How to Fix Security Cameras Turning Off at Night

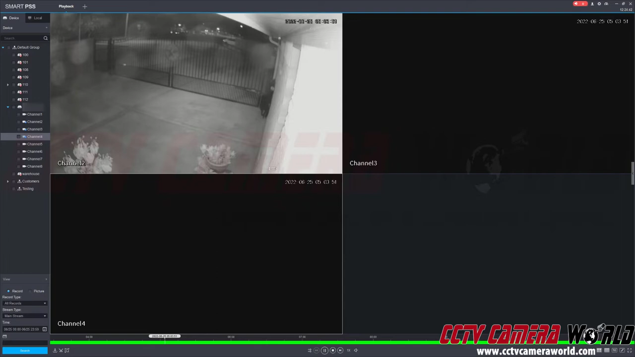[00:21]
I'm logged into a camera system where we have two channels that are no longer producing video and one that is. So if you look at this particular channel, you'll see there's a little battery indicator. I'll bring a full screen here. If you see this appearing in one of your cameras, that means the camera is not getting enough power. Could be a number of reasons. Could be the power supply, the amperage, how far you're running cable, the quality of your cable, how you have your connectors crimped, or if you're using one power supply to provide power to your DVR and to your cameras.